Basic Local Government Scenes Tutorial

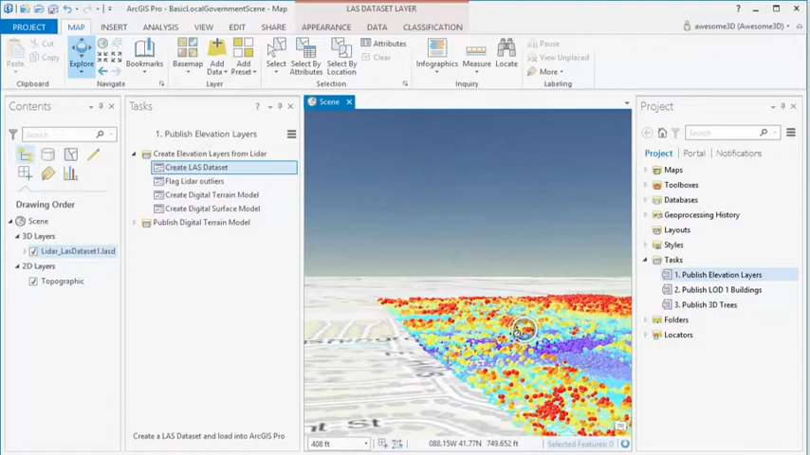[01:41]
for example birds or planes or points below the surface that we want to exclude from our LIDAR data set. So we can locate these outliers. We input the last data set,
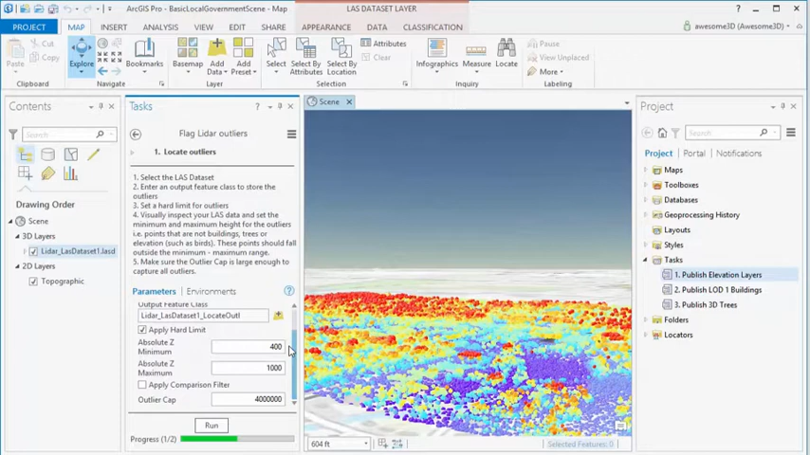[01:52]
and then we can apply an absolute Z minimum and an absolute Z maximum. And these values, you have to look by eye, you have to see in what range your LIDAR data is, and then exclude all points above it and below it.
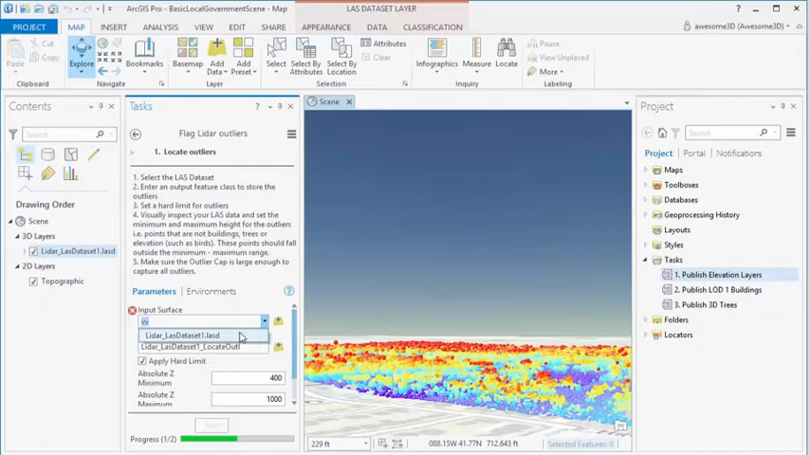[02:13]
And then we run. So you see there's a number of points already that are classified as outliers. Now we're going to use these points to reclassify the points in the last data set. So you enter the last data set, and the outlier feature class, set the new class to 18, which is noise. And then you have fixed a LIDAR data set.
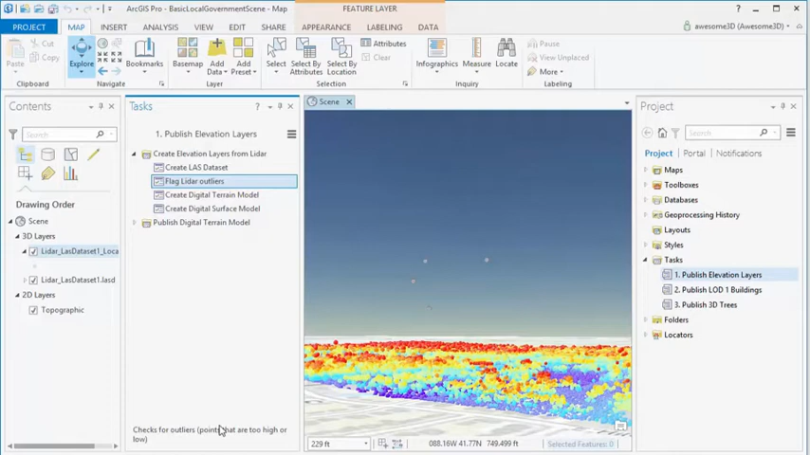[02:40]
Now we're going to create a digital terrain model from our LIDAR data. So we select the last data set in the table of contents,
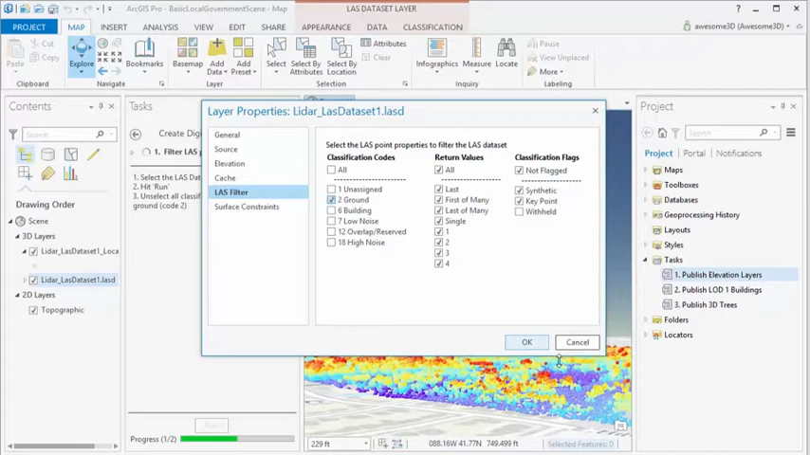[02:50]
and just select 2, which is ground, is the 2 class code. We name our digital terrain model, give it a nice name,
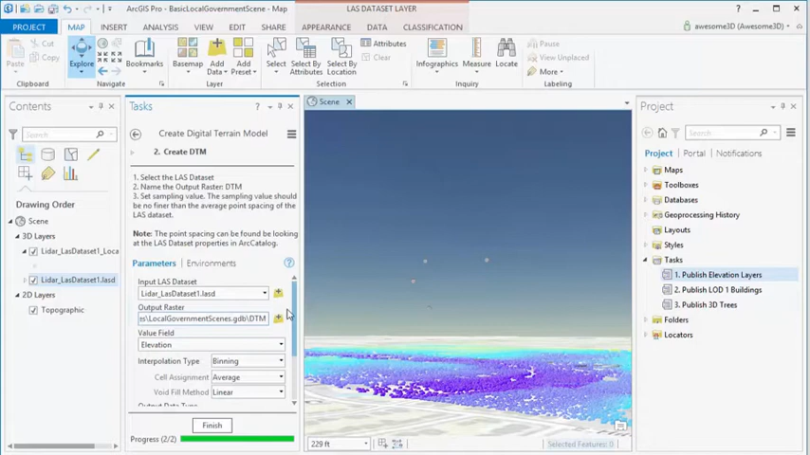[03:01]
and then make sure that the sampling value is about roughly the same size as your point density in the LIDAR.
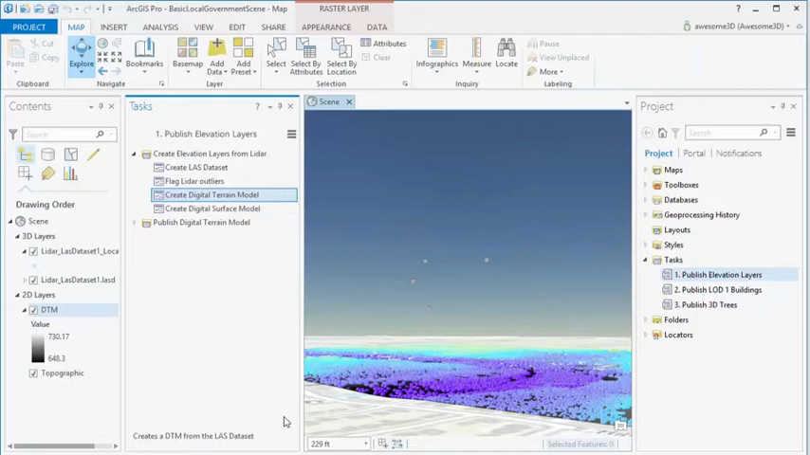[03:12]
And then the next step is to create a digital surface model. Same thing here, we select the LIDAR data and the table of contents.
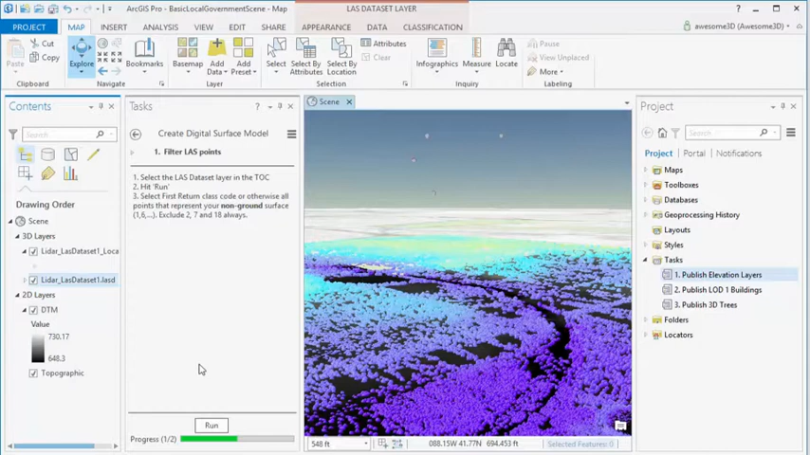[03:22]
But then we're going to select the other class codes that represent the surface,
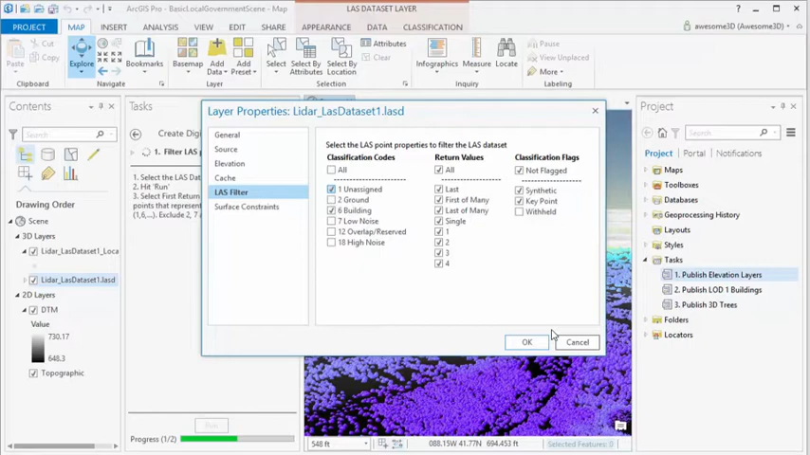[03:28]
which is in this case the unassigned and the buildings. And then we're going to create the DSM. Again, give it a good name. And again, make sure that the sampling value
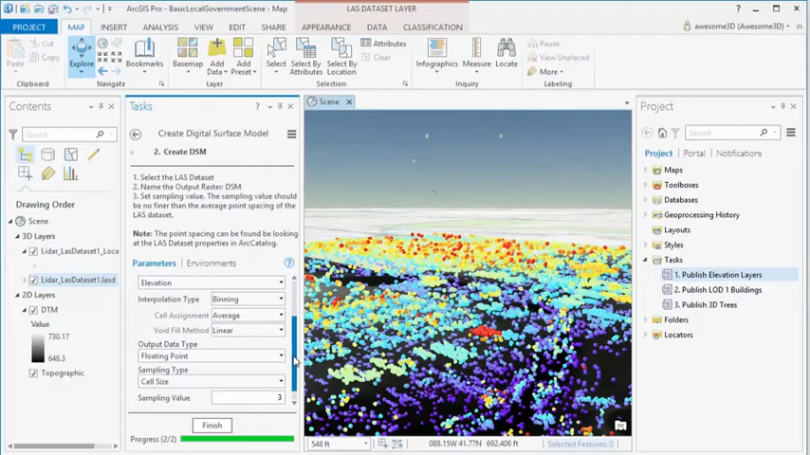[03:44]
is the same as for the DTM and is approximate the same as your point density of your LIDAR. So now we've created two surfaces, which we'll use to create LIDAR buildings. But first we want to publish our DTM.
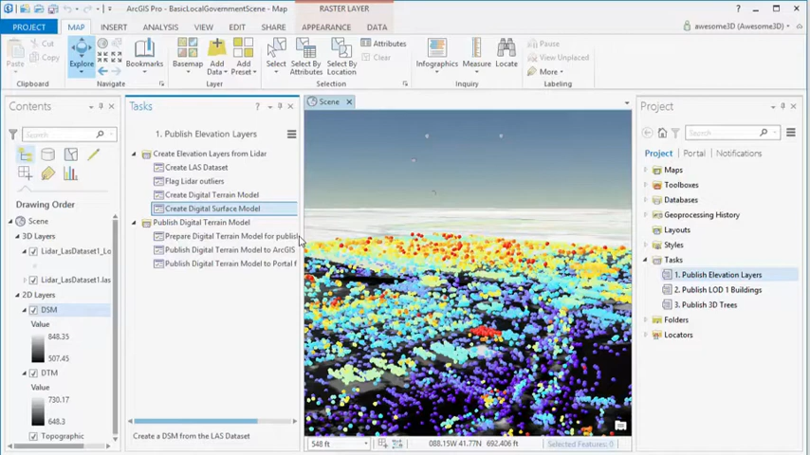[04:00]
So we can publish this to ArcGIS Online and to Portal. But before we do this, we might have to make sure that the Z values are in meters.
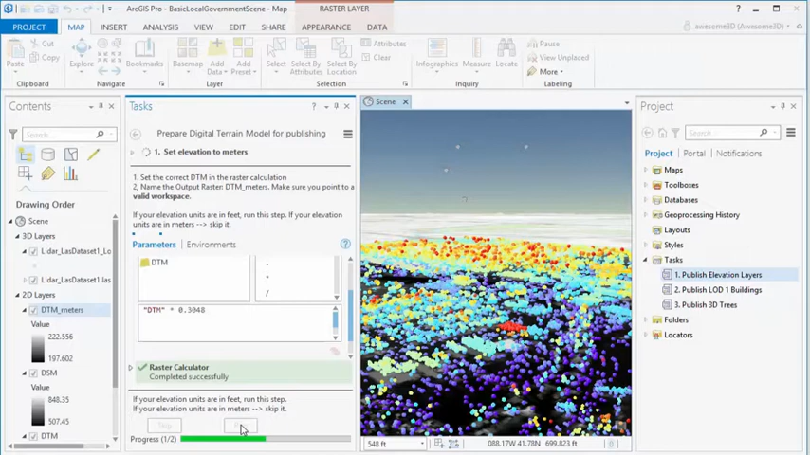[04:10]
So if your data is in feet, Z values in feet, make sure you run this step. So we have a DTM with Z as meters. And then we also recommend to
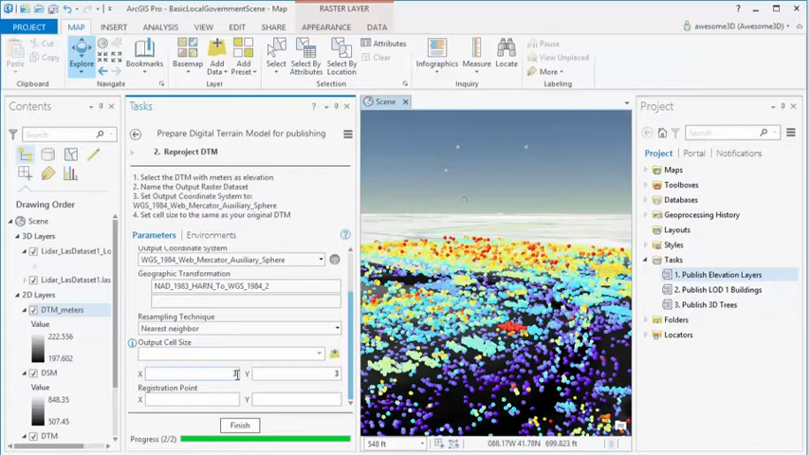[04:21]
re-project it to Web Mercator so it loads well in your web scene. So now we have a DTM in meters, Z values in meters, and also in Web Mercator.
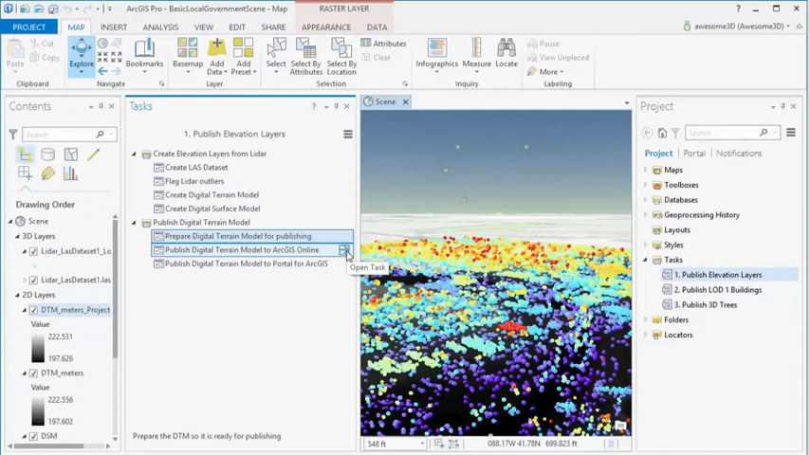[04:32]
So now we can publish this to ArcGIS Online. So I have to make sure that we're logged into our ArcGIS Online account. And then we can create an elevation tile package. So we give it the elevation source, which is our DTM. And then we can set the minimum cached scale level. In the documentation you can read a bit more, but typically 12 is good for cities.
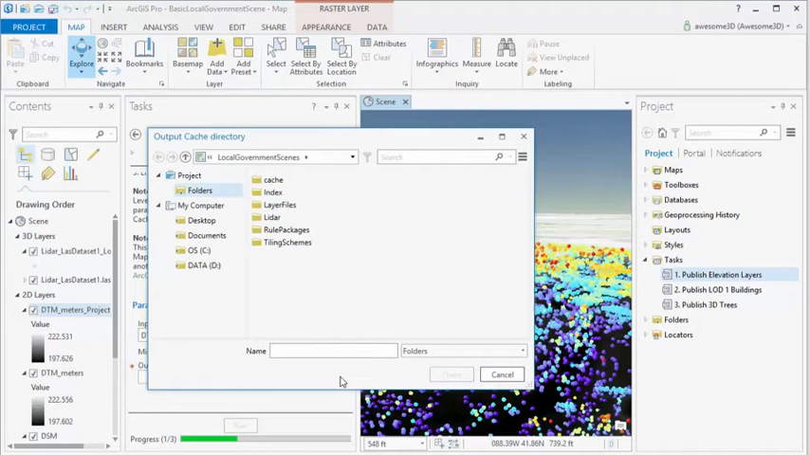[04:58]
And we give it a cache directory and we let it run. Now this will take a while. In this video it has been shorted, but it can take up to an hour if you have a large terrain model.
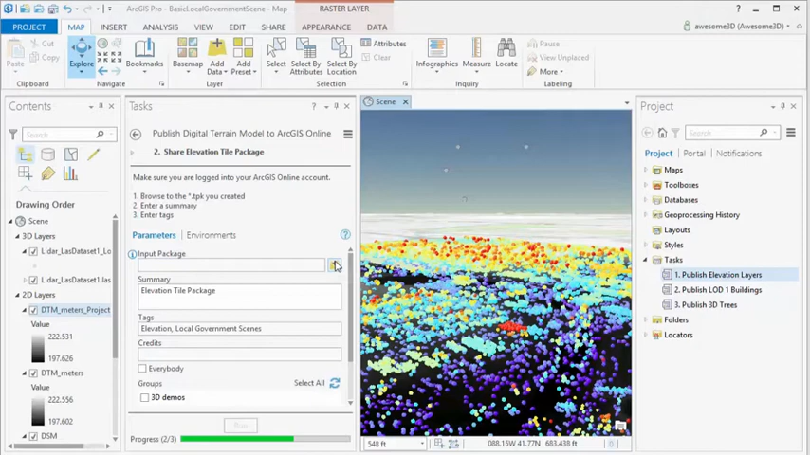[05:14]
And then we're going to share this elevation tile package to our ArcGIS Online account. So we browse to the directory and there we have our TPK.
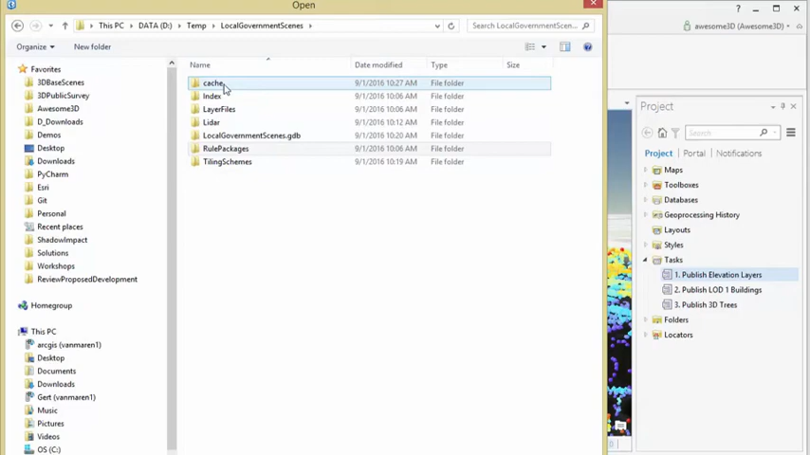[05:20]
We give it a summary, we give it some tags, and we hit run.
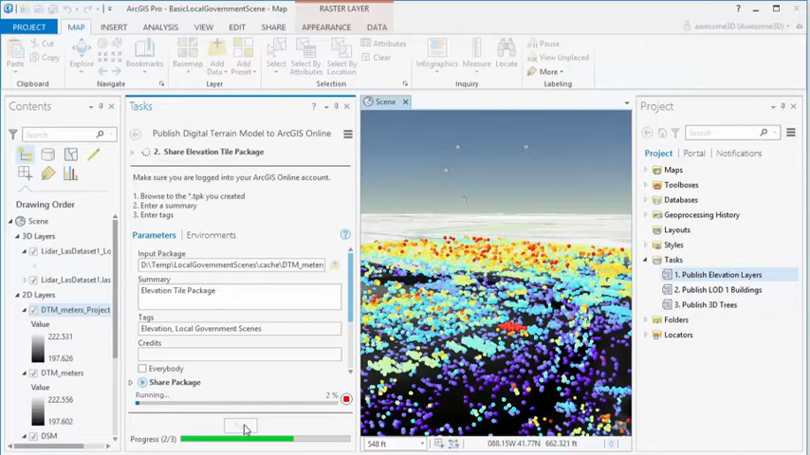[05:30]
Now this gets now shared up to our ArcGIS Online account.